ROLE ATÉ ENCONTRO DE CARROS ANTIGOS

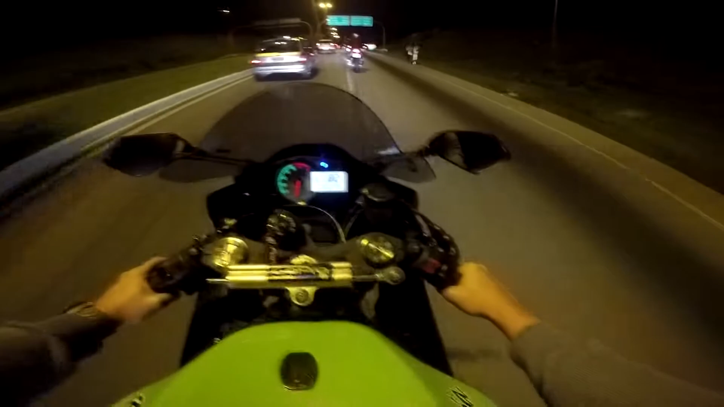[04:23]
velho. Caralho, esse povo no meio da rua, né, mano? Se arriscando ali, né, velho? Que loucura. Acho que o cara tava com a criança, não tava, velho?
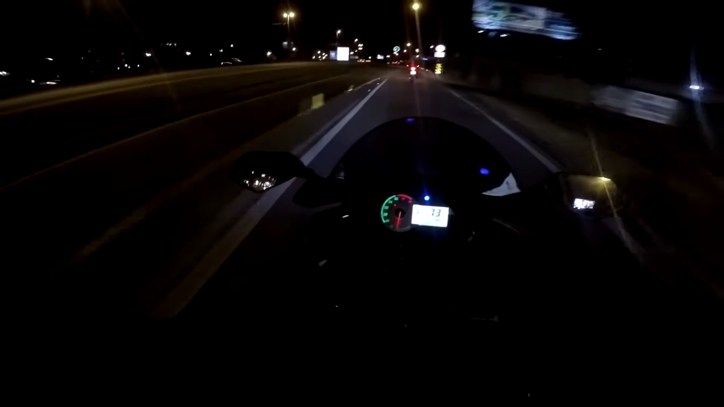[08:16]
Estão dizendo que é ali, né? Não sei. Aí, ó. Tem um agitozinho aí, cara.